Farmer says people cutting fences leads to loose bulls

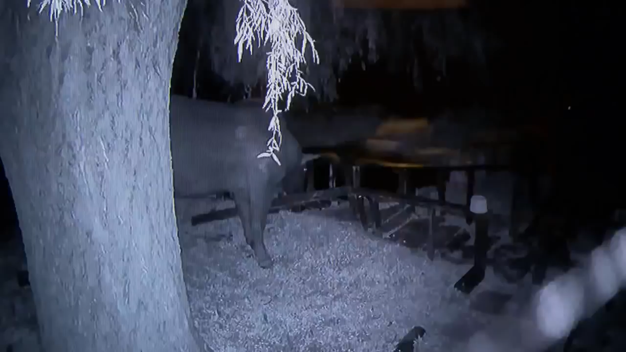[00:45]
Stewart's caught several of the wild nights on camera, including this one, when a bull knocked over his bridge while trying to drink from a pond, leaving a trail of damage.